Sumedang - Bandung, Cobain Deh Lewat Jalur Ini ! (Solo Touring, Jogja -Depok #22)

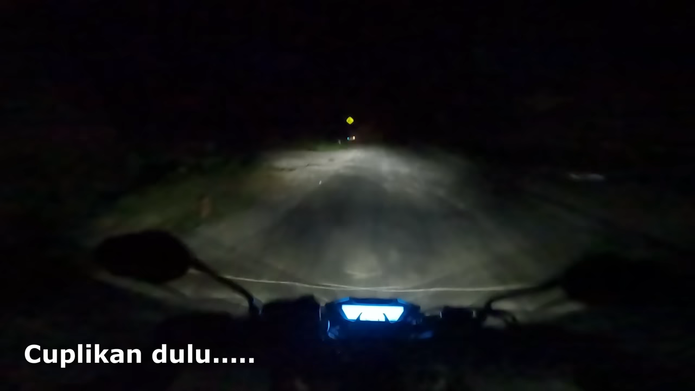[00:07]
Nah, ini habis tanjakan terus turunan.
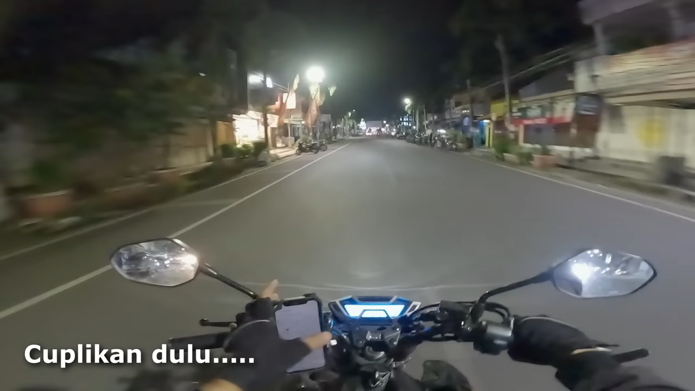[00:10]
Parkirnya di depan kamar aja katanya.
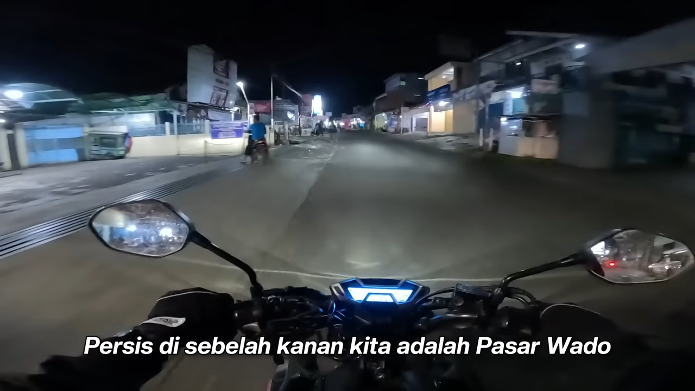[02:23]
harganya Rp120.000 per malam dan alhamdulillah untuk malam ini masih ada. Jadi kita langsung aja ke Sumedang. Jarak dari sini ke Sumedang 37 kilo. Estimasi perjalanan sekitar 1 jam.
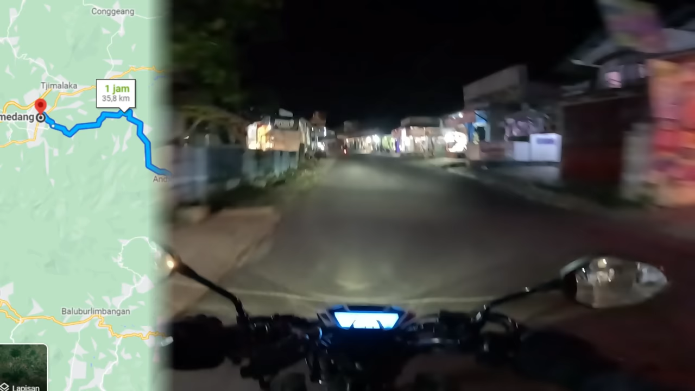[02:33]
Nah, ini ada bis kecil nih. Gak kelihatan tuh sana.
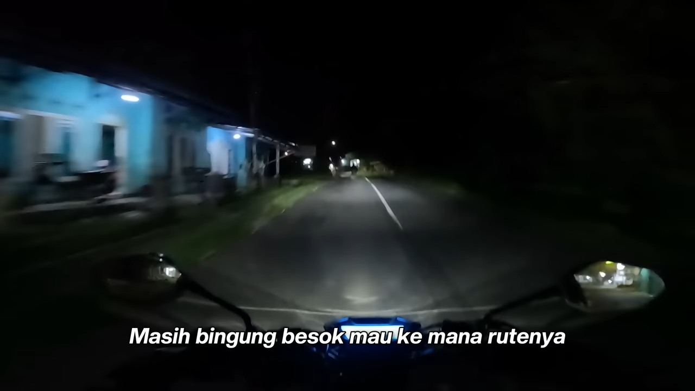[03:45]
Mantap. Nah, ini dia nih percabangan nih. Lurus arah Garut Tasik, kanan arah Bandung Cirebon Sumedang. Kita ambil kanan. Nah, nih tadi nih kalau lurus nembusnya Malangbong nih. Kalau kiri tak kanan.
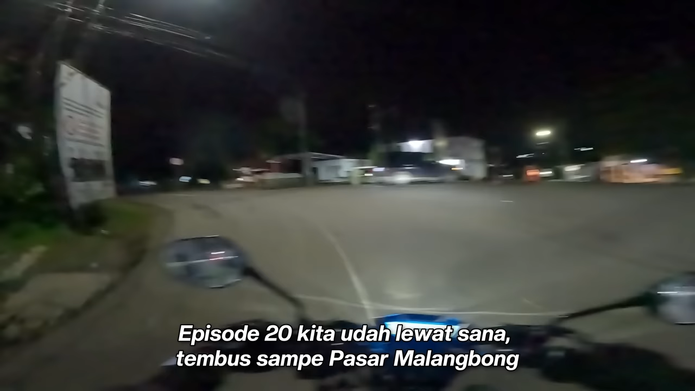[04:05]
Nah, mantap.
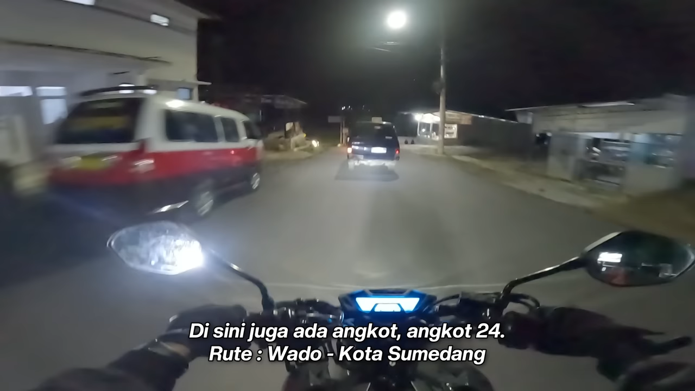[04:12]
Sayang banget ya kita lewat jalur ini udah malam jadi nggak kelihatan apa-apaan nih. Tapi kalau dilihat dari jalurnya kayaknya nggak biasa-biasa aja sih kayaknya. Tapi di situ bisa lihat tuh di sebelah kiri ada bukit-bukit gitu tuh.
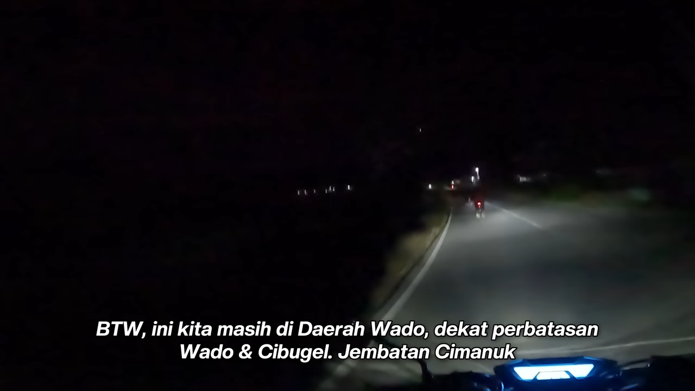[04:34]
Terus di atas bintangnya banyak lagi. Dan untuk di sini udaranya sejuk. Asik sih. Soalnya kalau jalur nagrek udah macet itu aduh parah macetnya tuh. Bisa berjam-jam.
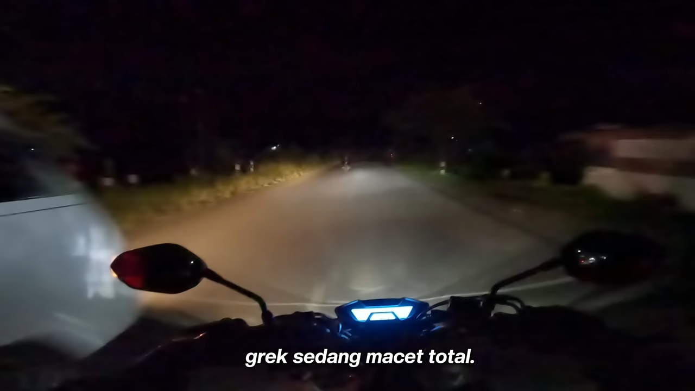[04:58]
Nah tadi yang ke arah Cibugel tembusannya mana ya?
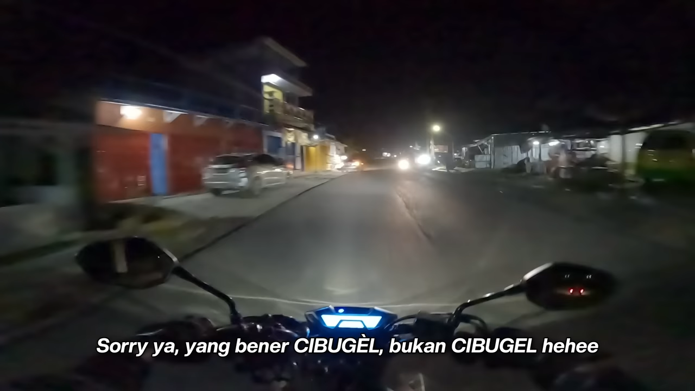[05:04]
Sini nih kayaknya nih. Oh sini nih, ini Cibugel nih tembusannya nih. Itu kalian kalau mau ke mana namanya? Balu Belimbangan lewat situ bisa tuh. Tapi jalurnya ya gitu tadi kan sepi. Terus sebagian juga masih rusak jalannya. Nah ini ada Alfamaret, Sukapura, waduh. Enak tuh udah tempat duduknya sih tuh Alfamartnya. Saya sambil ngaso. Ini sepi banget ya.
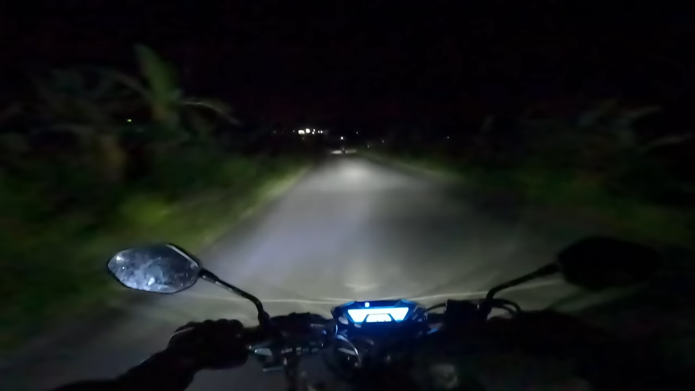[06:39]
Tuh jalurnya sini gak sepenuhnya mulus, ada yang berlubang-lubang. Bahaya kalau kita tancap gaspol di sini. Ini ada Pertasop di sini. Ini RM Nusasari.
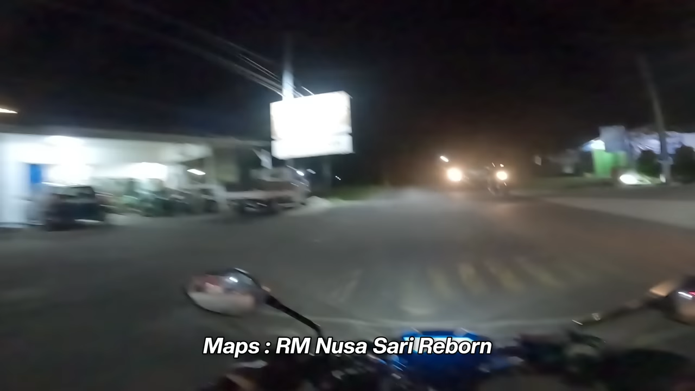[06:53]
RM Nusasari Reborn.
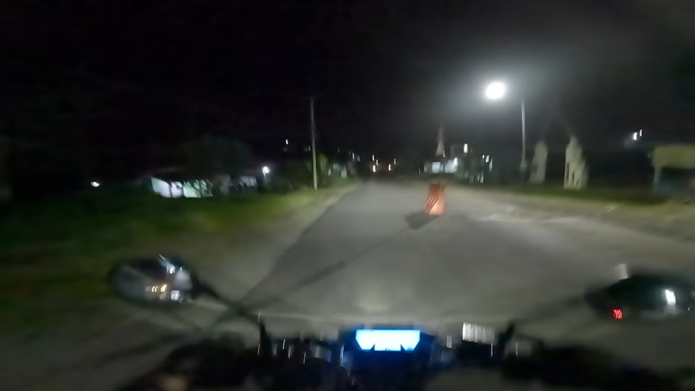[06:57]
Nah, ini masih di sekitaran daerah Wado ya. Tadi di jalan sini tuh ada beberapa bengkel yang buka gitu. Terus ada warung makan juga. Tapi sepi ya. Jalannya. Duh, sepi banget. Gokil.
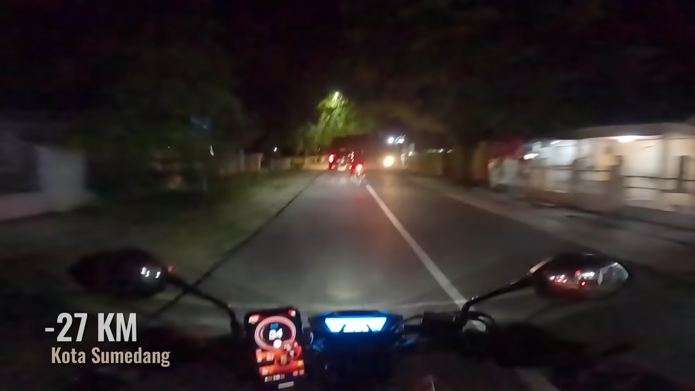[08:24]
Tadi tuh ada pertigaan, kalau kanan nih SMPN 1 Dharmaraja. Tadi tuh ada pertigaan tadi, kalau kanan itu ke arah alun-alun Dharmaraja. Ini kita lurus ke arah Sumedang.
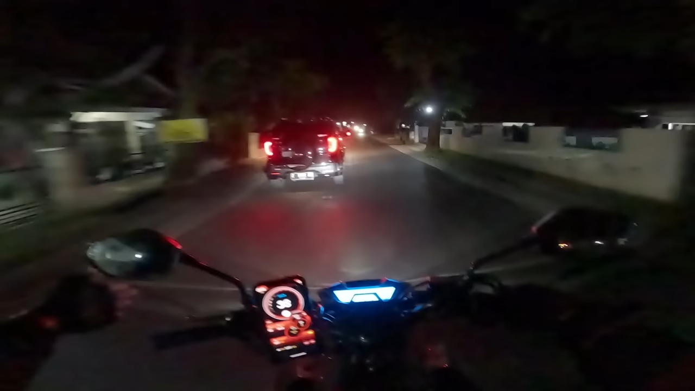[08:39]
Jalurnya juga udah agak beda ya, agak sempitan. Alfamart, ini ada rest area juga di sini.
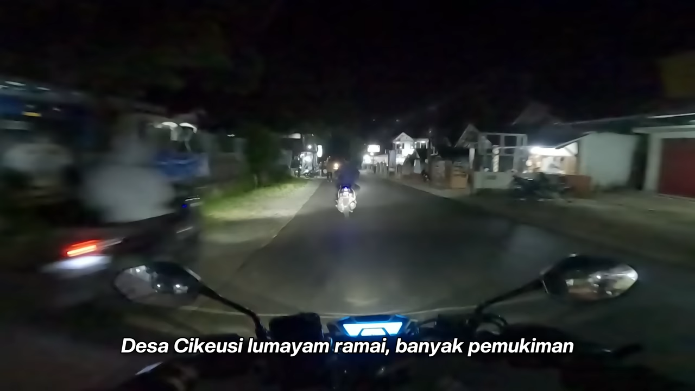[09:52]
Nah, barusan ada bis Medal Sekarwangi tuh. Baru nyampe dari arah Jakarta.
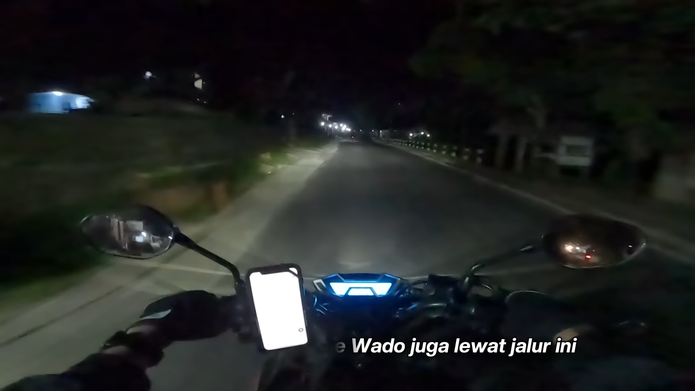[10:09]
Berarti bis-bis dari Jakarta ke Wado lewatnya sini ya, dia Sumedang terus lurus terus lewat Andir sampai sini Wado.